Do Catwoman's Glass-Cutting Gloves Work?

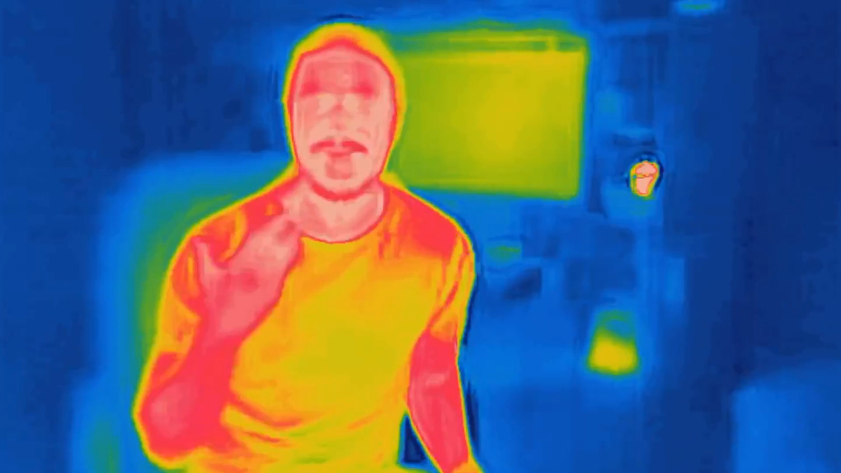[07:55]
Now you're looking at me as I am in infrared light, the heat radiation that is coming from my body. Now let's check if that glass is so transparent.
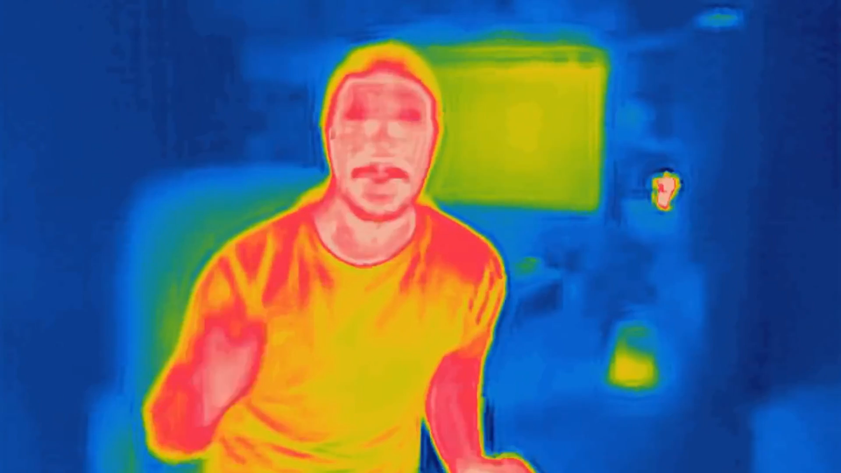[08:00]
It's not at all.
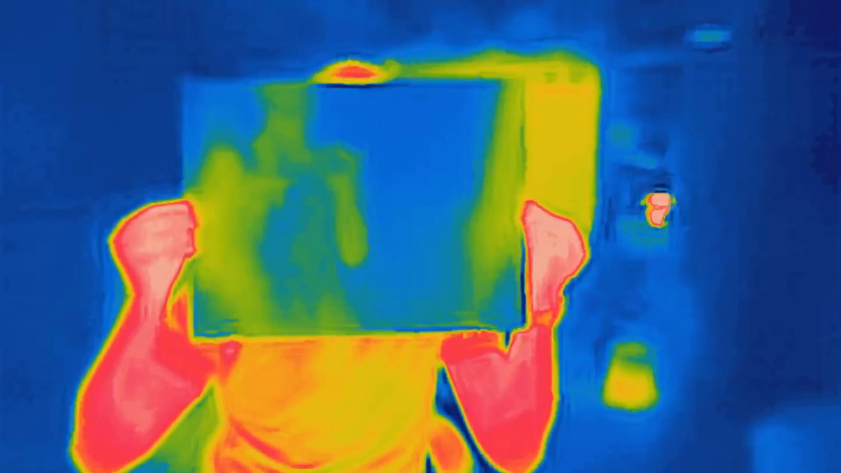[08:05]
In fact, glass is very opaque to IR radiation.
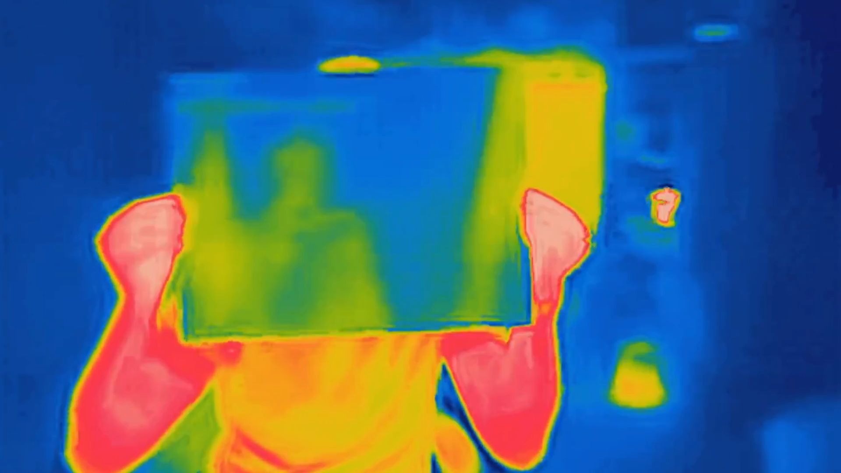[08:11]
This is no longer a window, it's a wall. The logical extension of this knowledge is, of course,
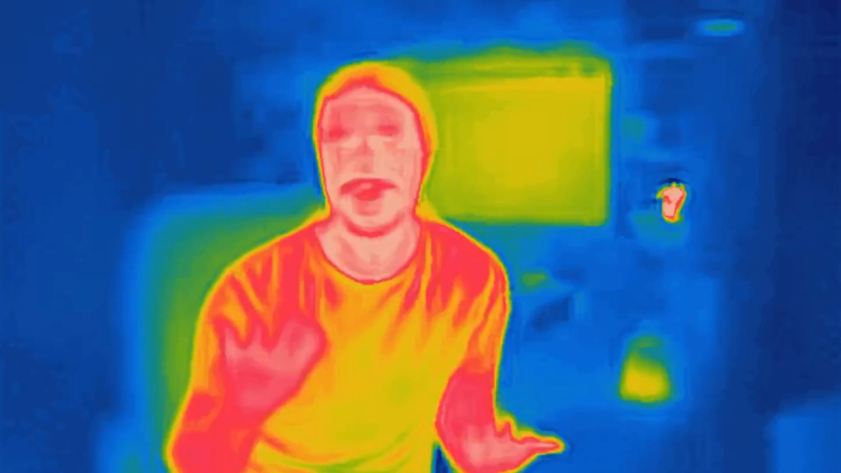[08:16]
if you're ever being hunted by the predator, find a greenhouse.